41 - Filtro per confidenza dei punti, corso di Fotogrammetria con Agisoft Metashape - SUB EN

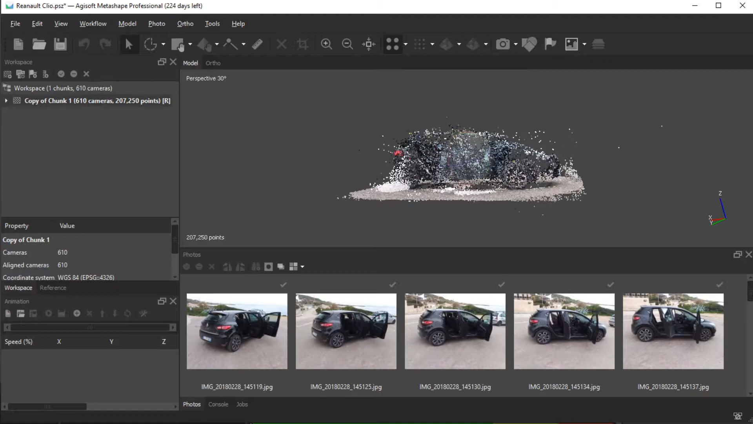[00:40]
dopo la ricostruzione come vedete si è creata una nube molto molto rumorosa quindi solitamente il passaggio successivo che utilizziamo era quella della gradual selection dove noi andavamo a ripulire questa nube per poi creare diciamo direttamente il modello in qualche modo saltando il passaggio della creazione della nube densa ma questa volta invece vogliamo utilizzare questo filtro che possiamo trovare dal menu workflow quando andiamo a fare clic su build dance cloud
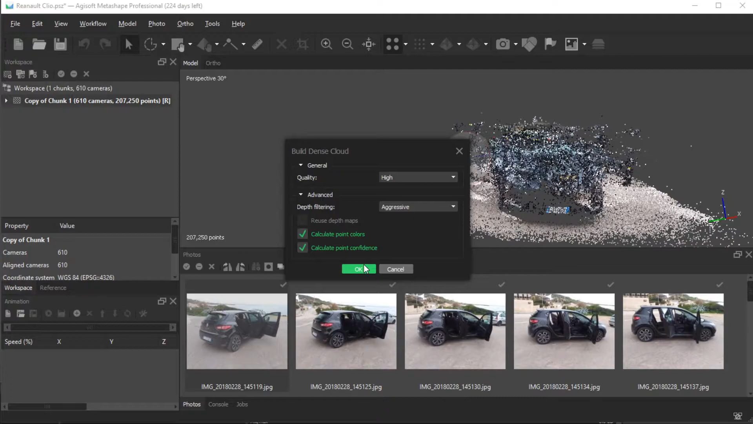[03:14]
che diciamo lo strumento che vorremmo utilizzare per ripulire questa nube di cui vi parlavo prima dopo che faccio clic appunto servirà un processo che creerà la nube densa
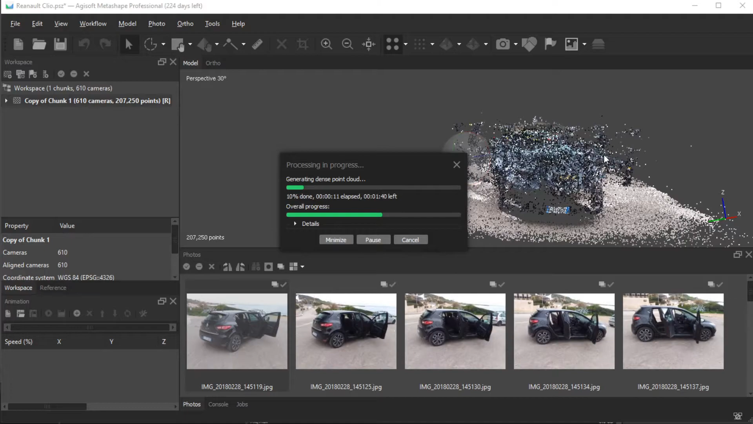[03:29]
creare dei punti di confidenza diciamo ci può servire appunto per filtrare la nube densa rispetto a dei valori
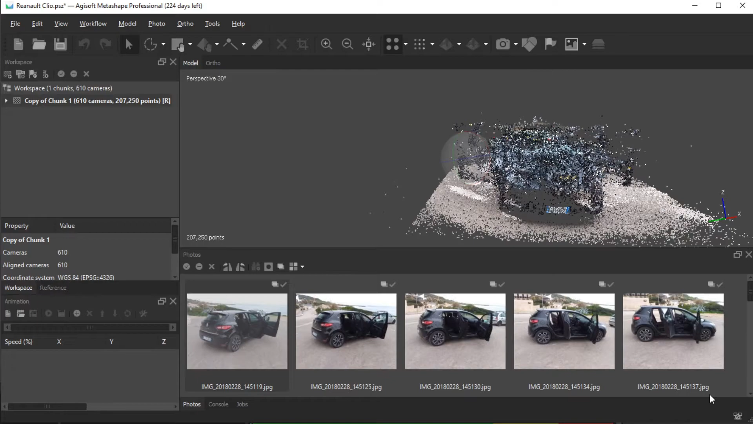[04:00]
il più preciso possibile quindi in qualche modo scremando tutto il rumore e tutti i punti che sono stati collocati in maniera inesatta
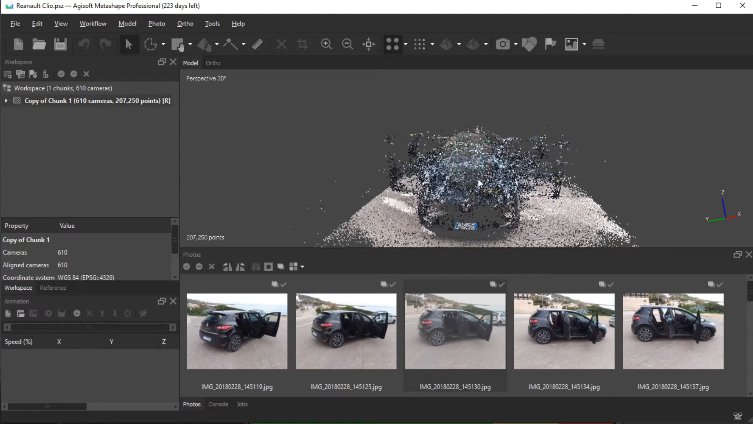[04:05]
quindi impostando dei valori con in qualche modo una bassa confidenza
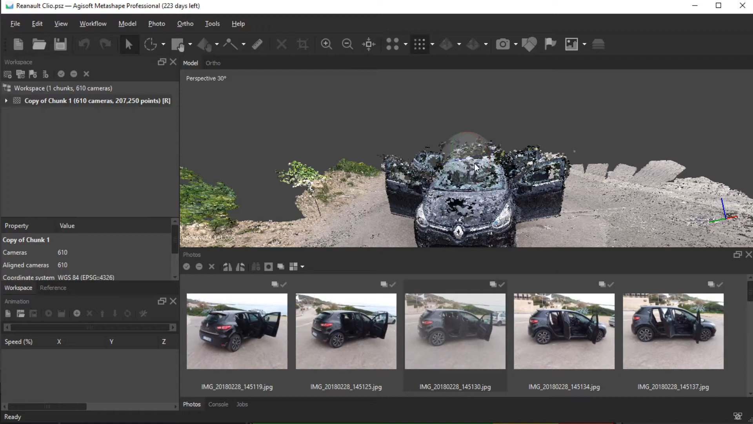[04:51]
andava fatto a mano appunto selezionando punti per punti quindi era anche un lavoro molto faticoso e lungo
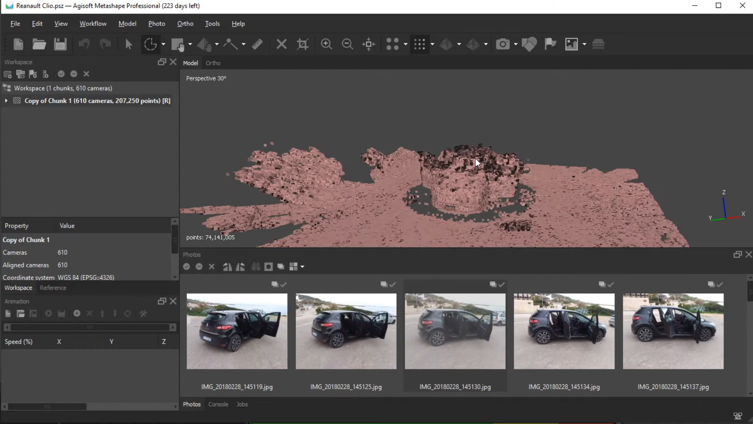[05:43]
delete selection posso eliminarli tutti quindi tornando dal menu tools vado su dense cloud e quindi reset filter
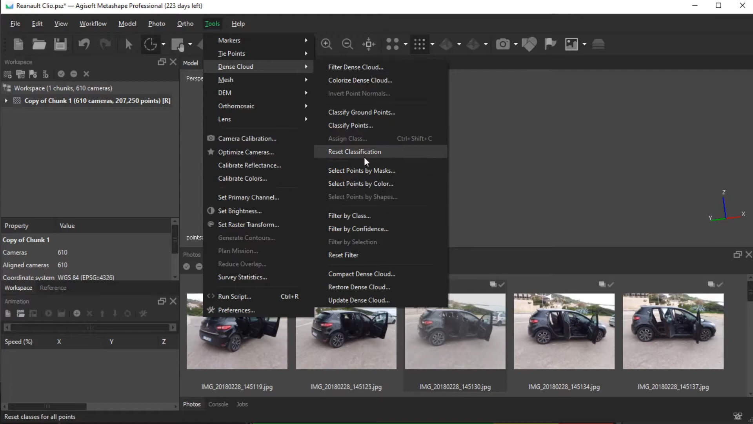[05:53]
potrò appunto visualizzare il modello che abbiamo ottenuto da questo dall'utilizzo di questo filtro e in questo modo possiamo quindi ruotare il modello per apprezzarne la
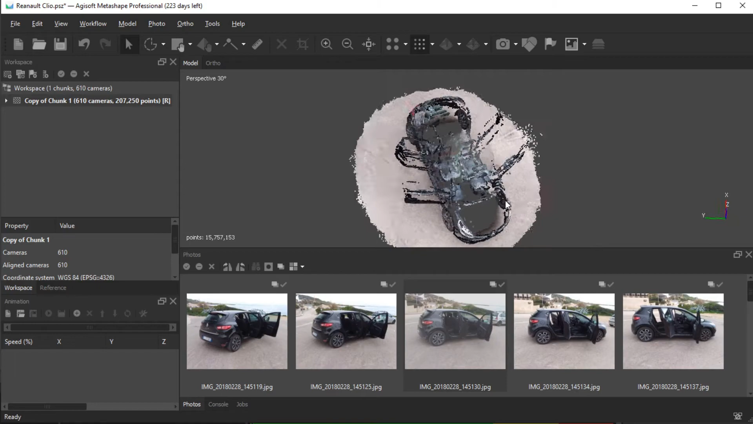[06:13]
qualità anche se in questo caso un po povero di dettagli
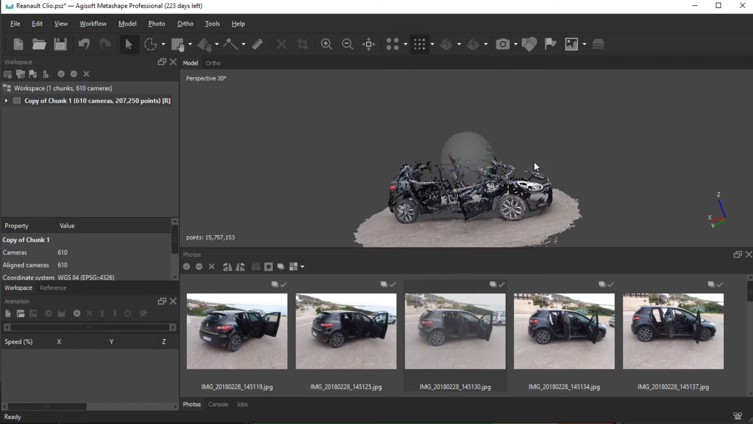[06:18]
nel senso che abbiamo
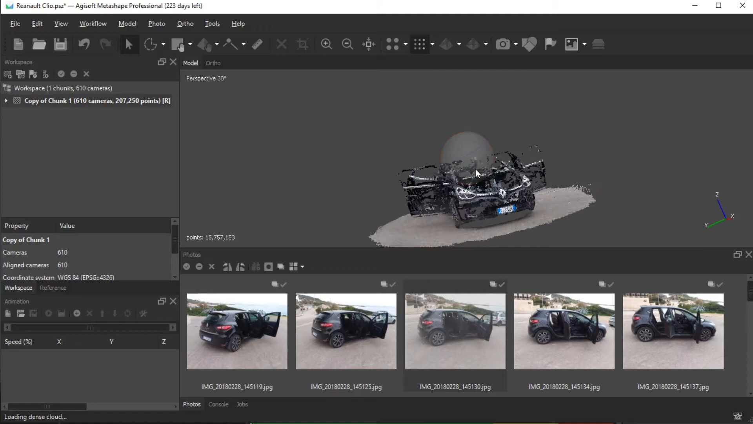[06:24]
appunto grossomodo delineato la carrozzeria quindi più
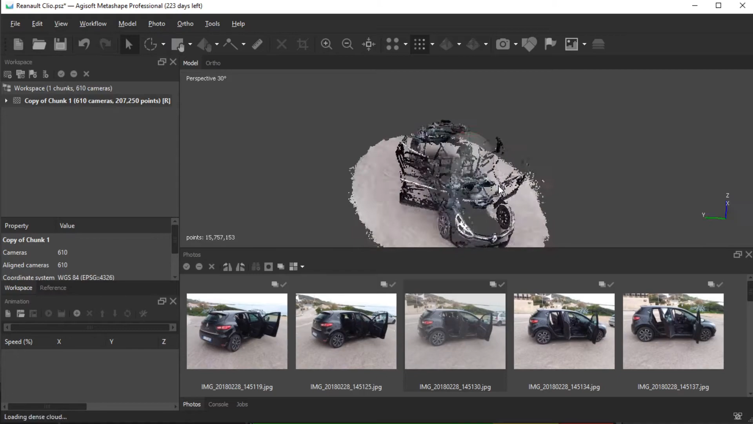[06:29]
che altro questo potrebbe essere utile per la ricostruzione degli interni e come vedete